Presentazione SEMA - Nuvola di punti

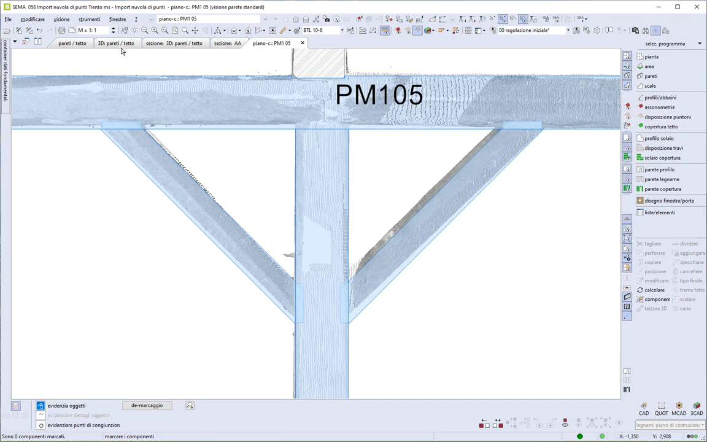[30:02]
apprezziamo in 3D il dettaglio e la precisione che si può riuscire ad ottenere sovrapponendo la nuova costruzione a rilievo eseguito con la nuvola di punti
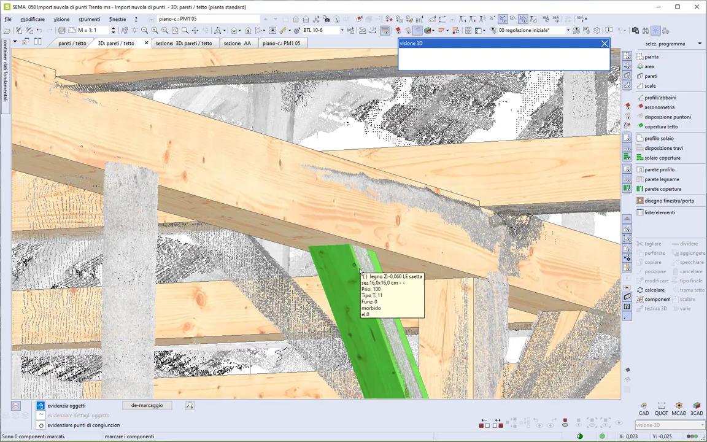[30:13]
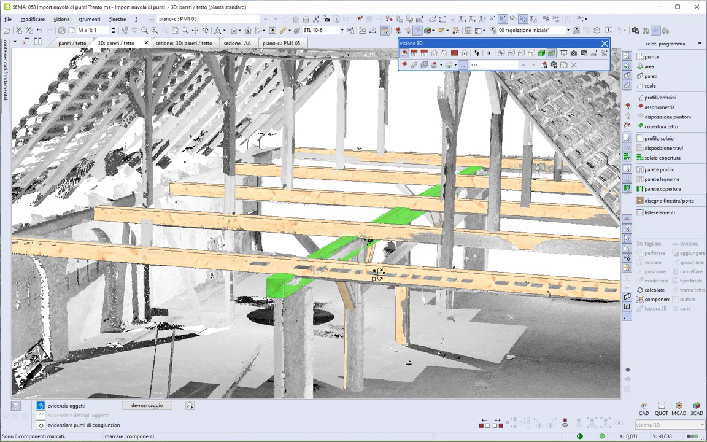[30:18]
riaccendo i legni del tetto e ora non ci resta che ripetere le
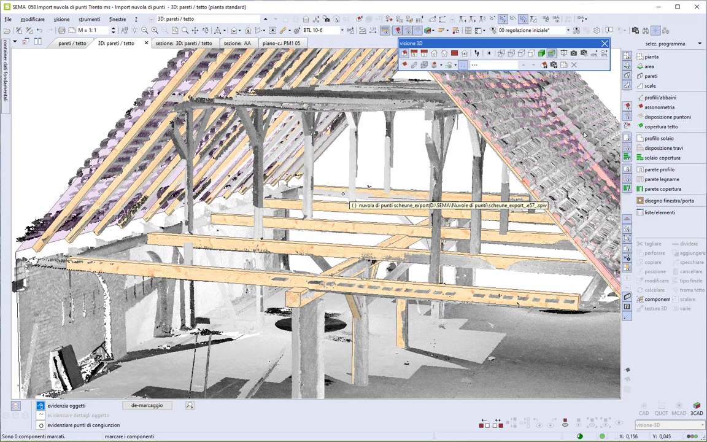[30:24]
operazioni fatte fino adesso quindi l'inserimento dei legni nel solaio superiore i successivi pilastri saette l'arcarecci del tetto
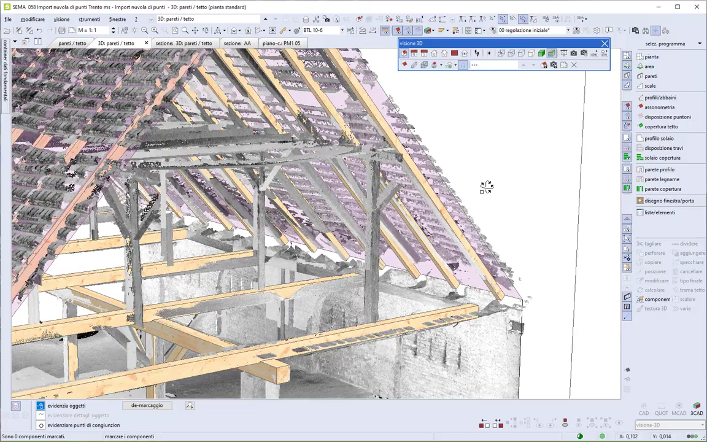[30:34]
piano piano ricostruiamo tutta la struttura in modo estremamente preciso e dettagliato
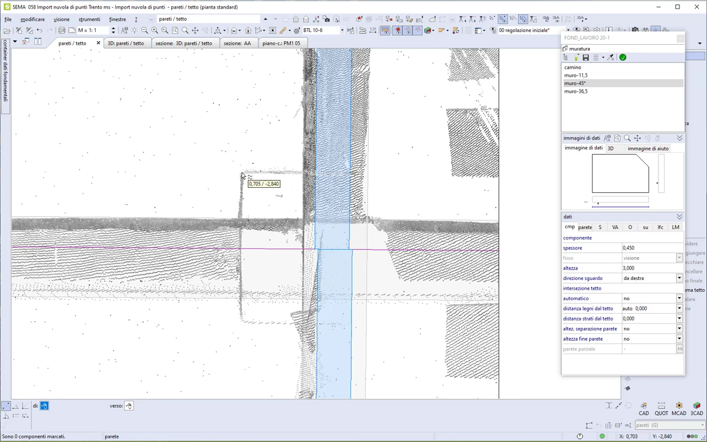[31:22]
impostiamo una parete con lo spessore che ci serve altezza 3 metri senza intersezione al tetto così questa parete termina alla quota del solaio e la inserisco da un punto verso un altro la prossima parete è quella perimetrale sempre con uno spessore di 45 cm l'avevamo già rilevato inizialmente quando ho fatto la prima sezione verticale anche qui il punto di partenza punto di arrivo cerca il punto proprio giocando di qualche millimetro
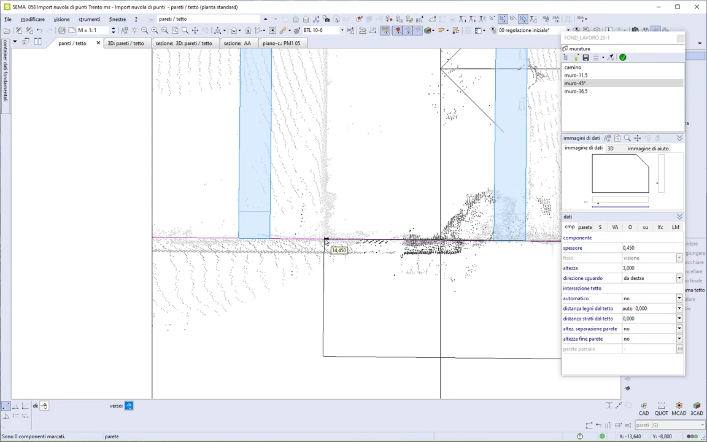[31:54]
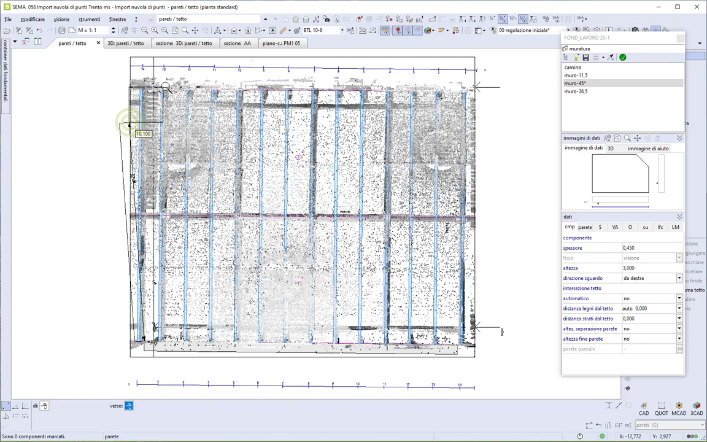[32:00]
la prossima parete tracciando le pareti queste si raccordano automaticamente negli angoli
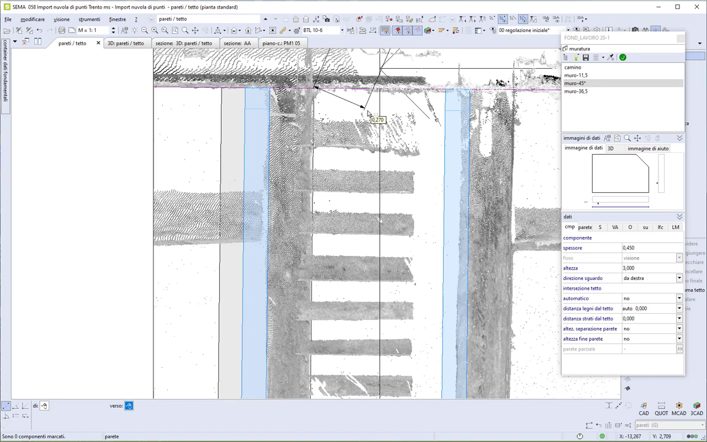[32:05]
vediamo ancora il risultato in 3d il pilastro